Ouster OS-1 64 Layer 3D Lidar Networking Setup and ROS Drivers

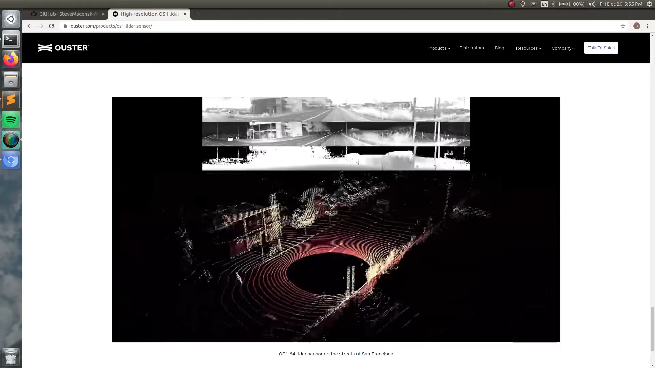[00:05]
This thing is really cool, it's used for autonomous cars, and you're going to see them everywhere.
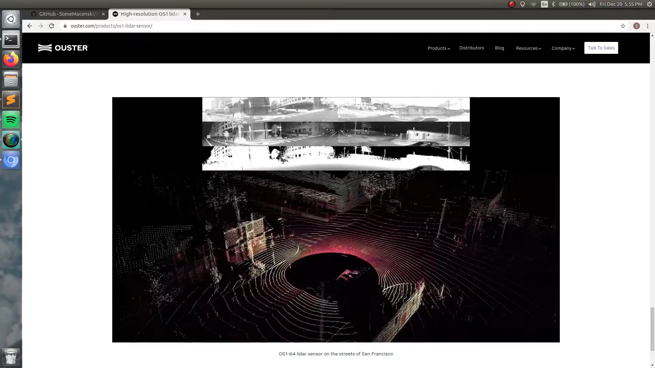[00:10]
And so I'm super excited to integrate it into some of my robots at home. But first I thought I'd show you how to use it, and how to set it up. So here from the website you can see some data they're using autonomous driving.
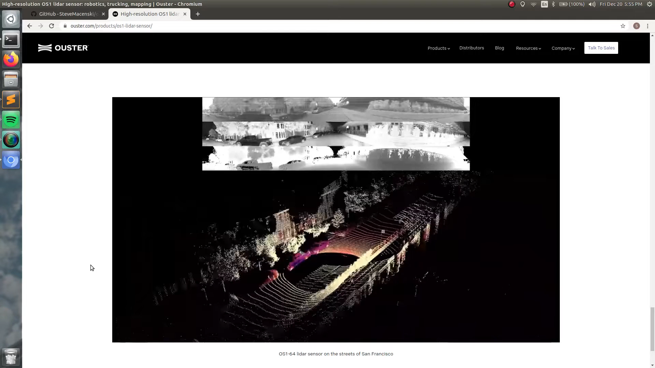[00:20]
These things are very cheap compared to buying a Velodyne, and it's really kind of the same functionality.
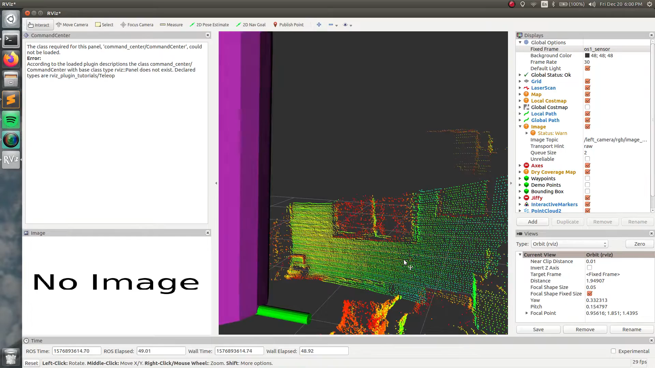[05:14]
And one really nice thing about the ouster lidars versus like a Felodyne or other brands is that they're actually taking measurements off of the encoder ticks. So that means that for every rotation, you're going to get essentially the same point at the same position in the range image, which is really nice.
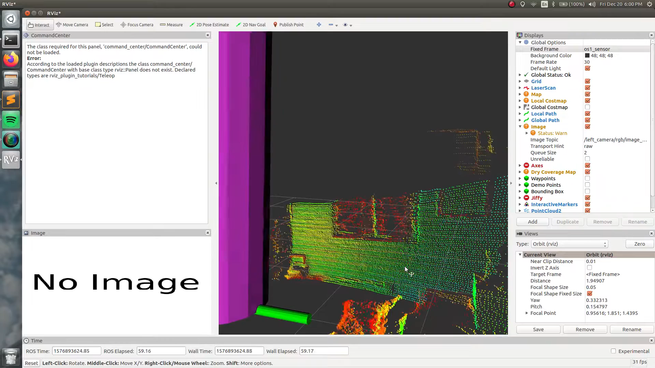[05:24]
So you can actually catch information or do some geometric methods, knowing there's some structure behind the point cloud, and they're not phase shift by anything. So there you go. There you have it.